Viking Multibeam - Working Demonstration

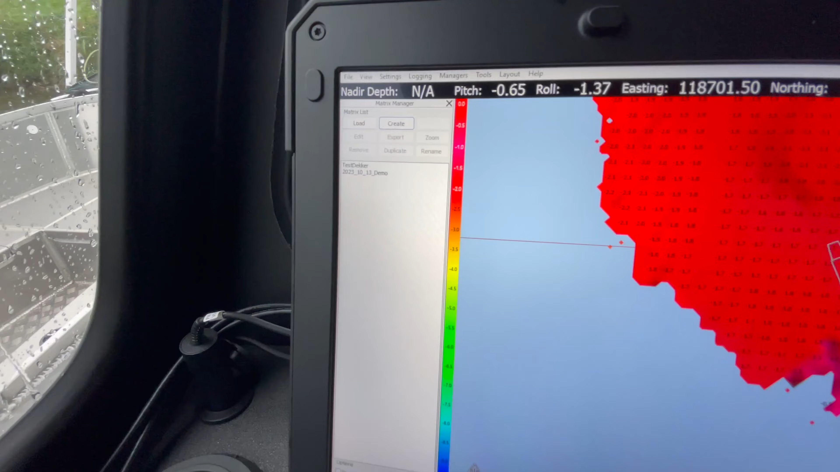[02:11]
and it's important to set that empty grid as the survey
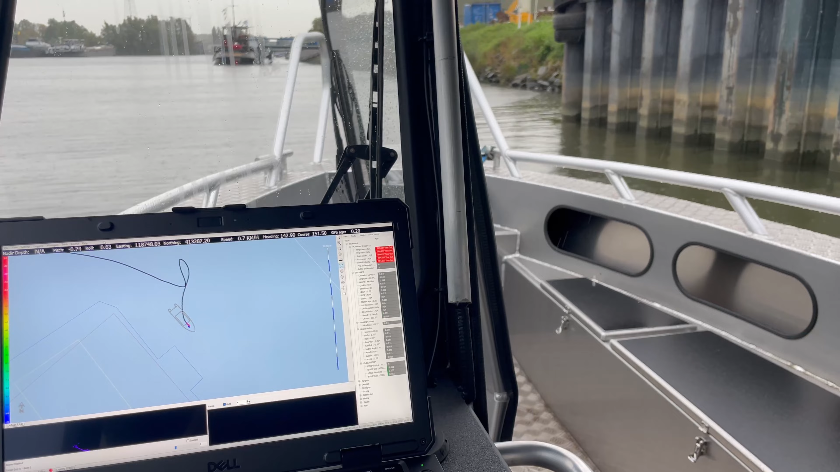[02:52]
so we're at the survey location now so we've got the boat into position and the next thing we're going to do is enable the multibeam
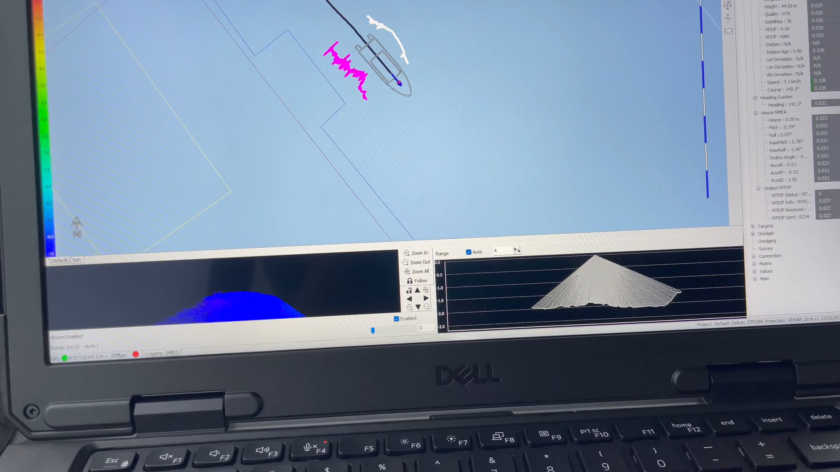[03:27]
the online button and as you can see we start filling the screen it's not
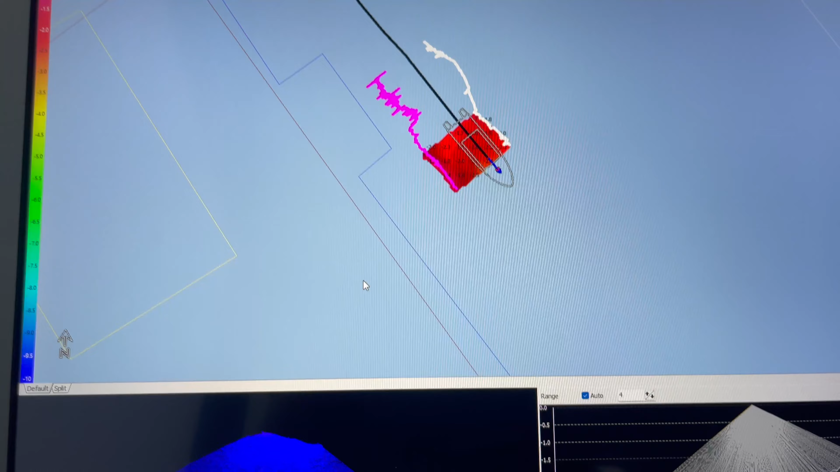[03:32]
very deep so the swath isn't that wide that is logical of course
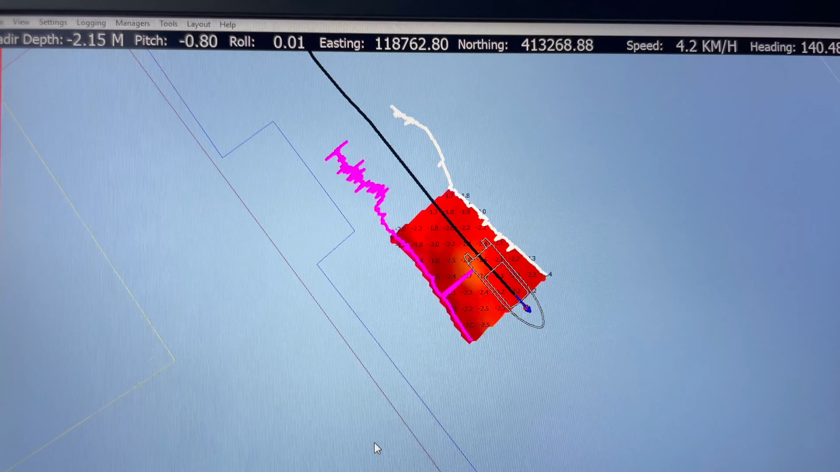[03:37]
color gradient is set to this working location for now it's all red but of course once it's deeper we'll turn blue
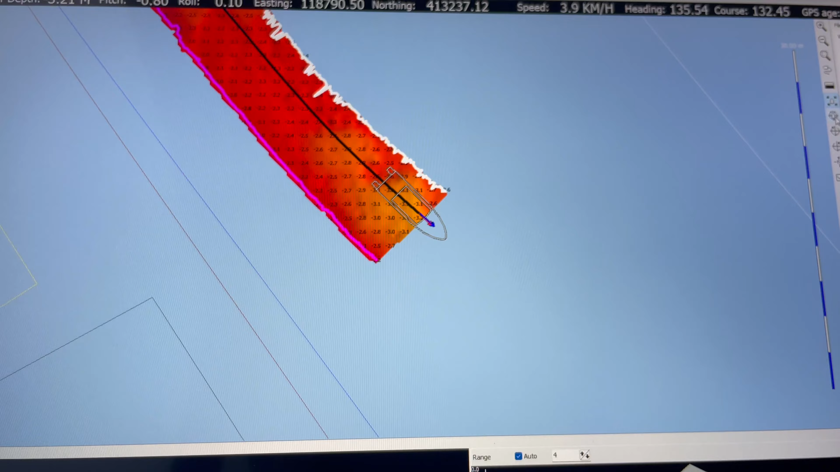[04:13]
see the black tracking line and the white and the purple one the white
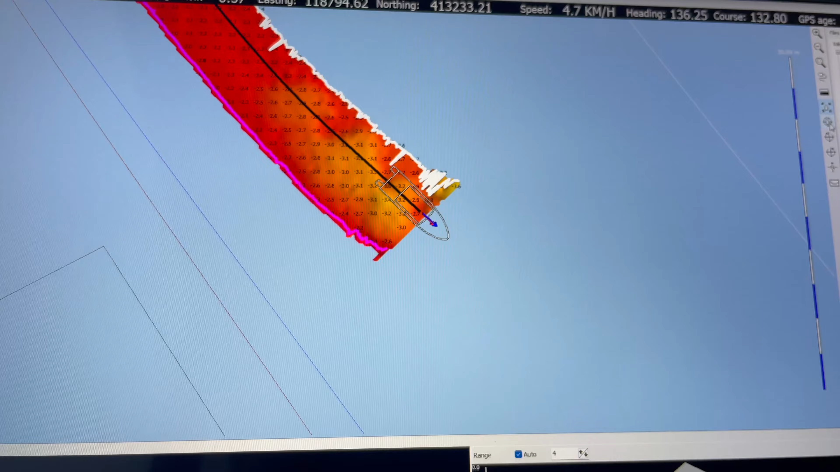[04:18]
and the purple ones are the outer beams of the survey they're multibeam and of course the black one
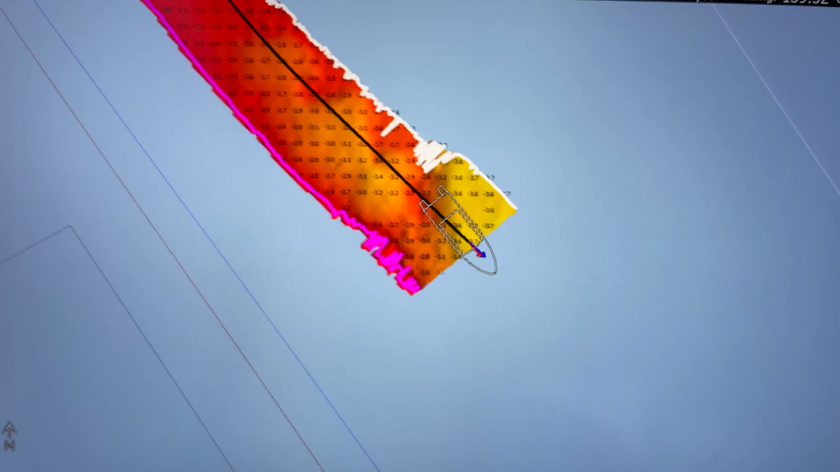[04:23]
is the center these lines are auto disappearing i think they're set
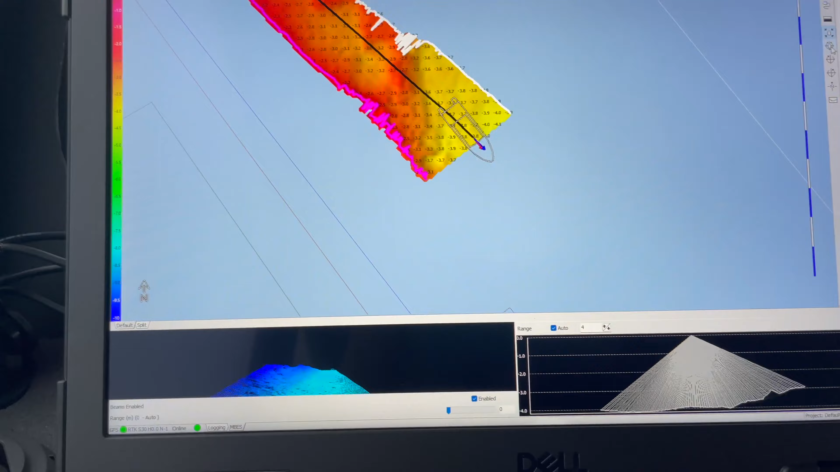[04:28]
of one minute now so they'll be on the screen for a while automatically disappear you can also have a
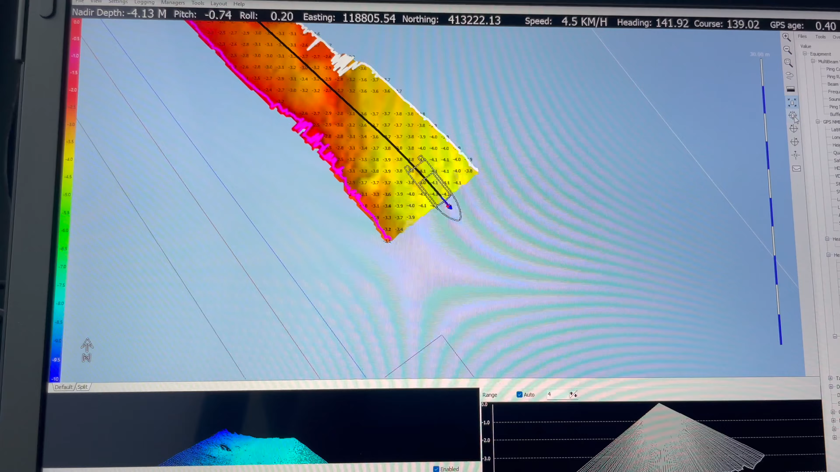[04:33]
fixed track that won't disappear there's many many options in the software on the right hand we have the right hand sidebar which can be enabled
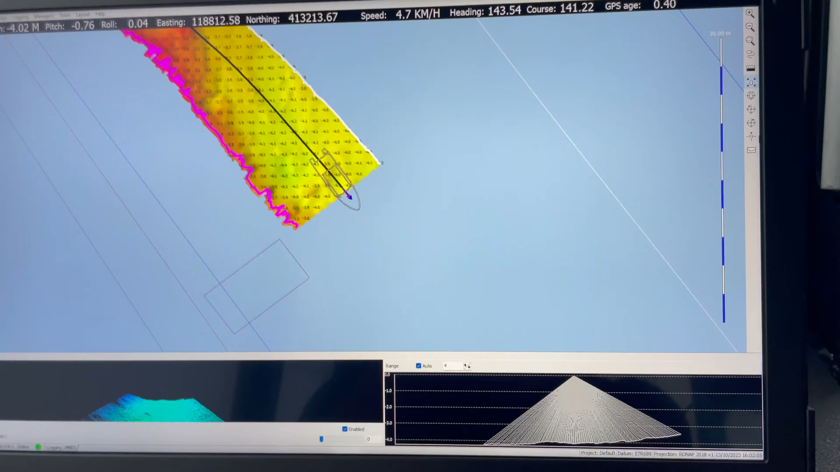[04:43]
disabled with f10 or pressing the mouse fully to the right
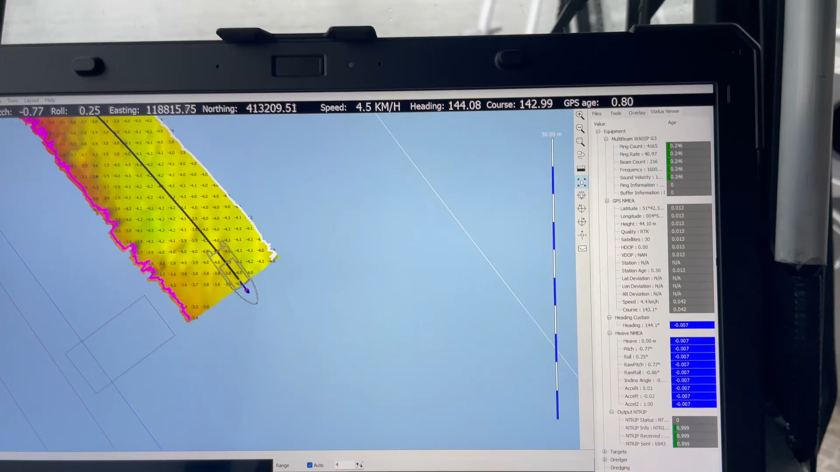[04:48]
On screen: speed 4.5 km/h
in here there's a few options what's now running is the static viewer with timing
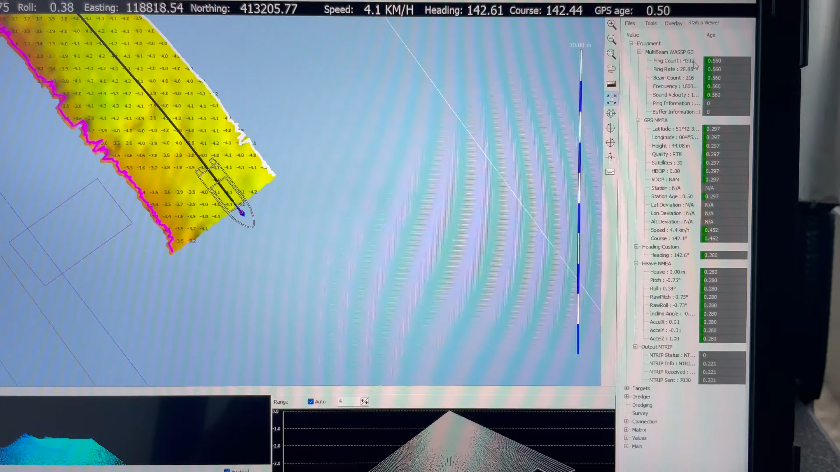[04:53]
which if there would be any problems gives a lot of information what the system is
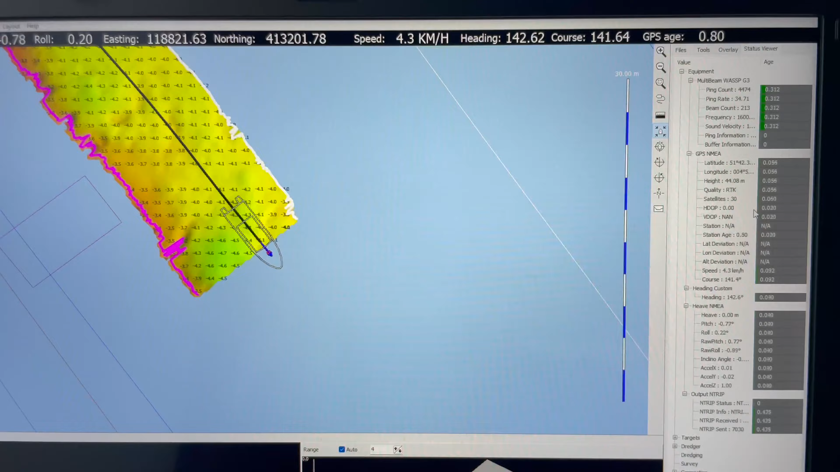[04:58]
doing how the raw sensors are communicating how the timing is working
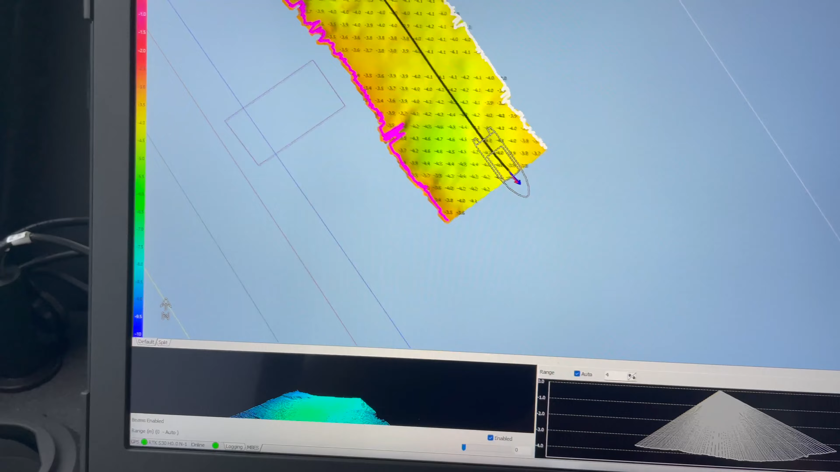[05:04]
press that away to have full screen view
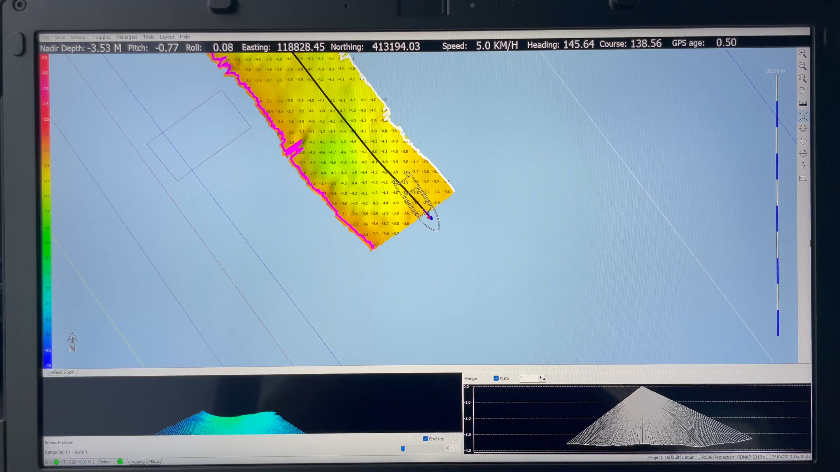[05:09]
so for now it's just surveying till the whole working area is done
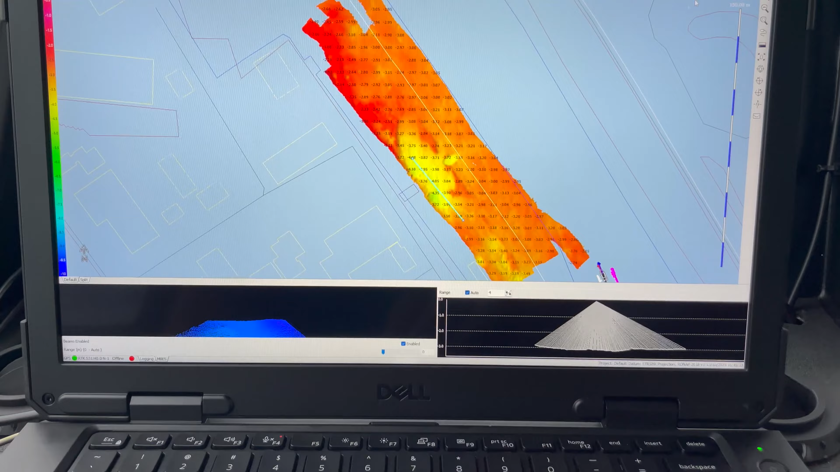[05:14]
so the survey is completed not a really big area but it has some nice features and
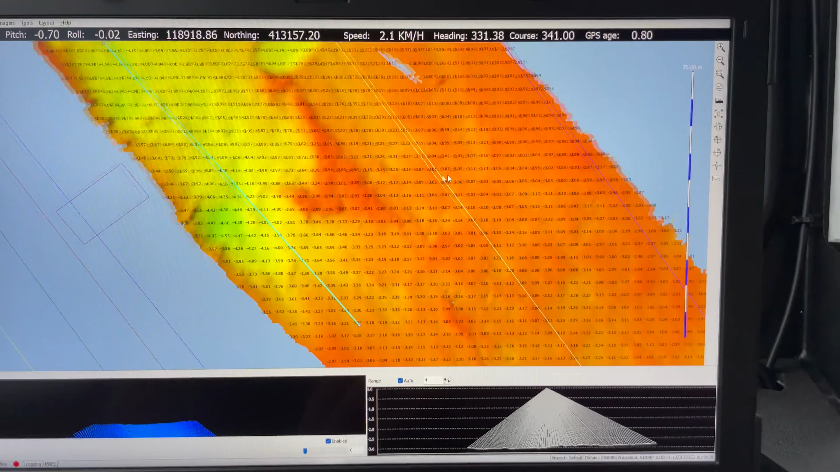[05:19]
depths and ridges overlapping data so that's done
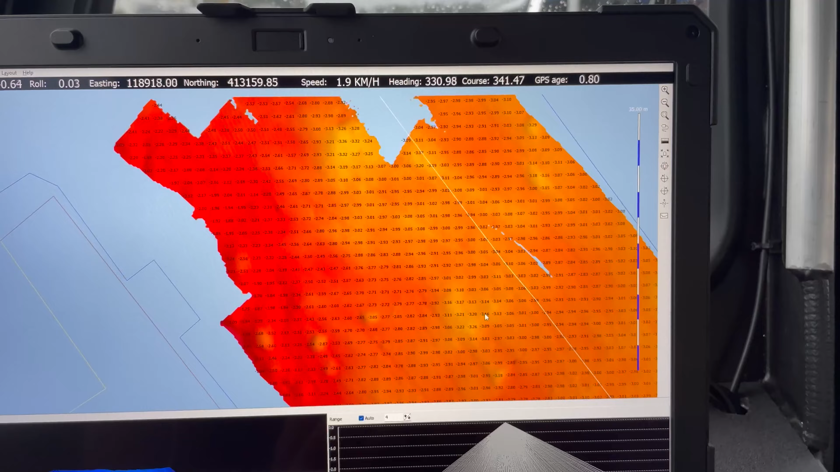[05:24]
so the system is offline red button on the sidebar pressing on the right
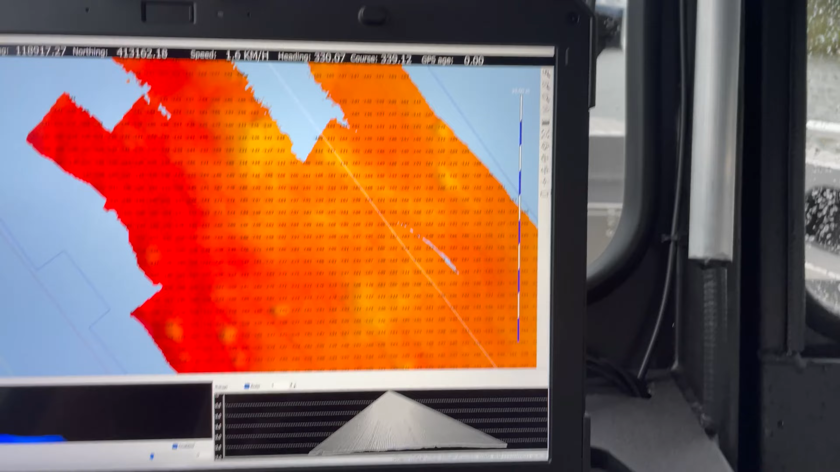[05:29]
open the files
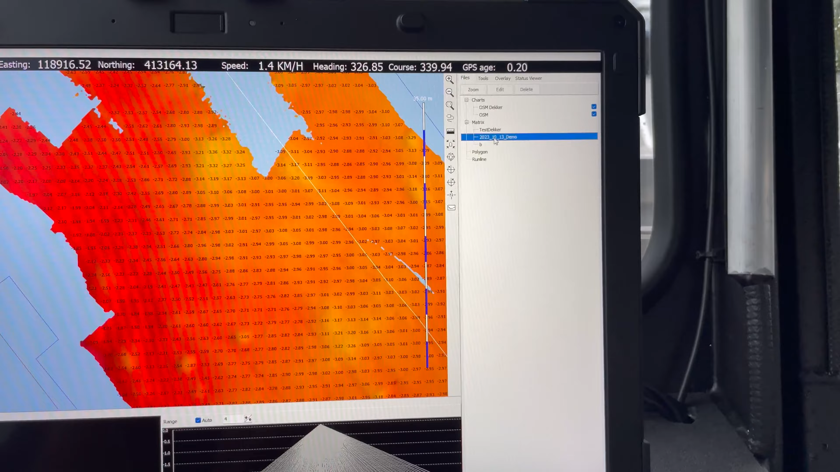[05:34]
and i can now right click on the file we created i can either save it in our own format or i can export it as a raw xiz file to be used in any other service system or on the dredger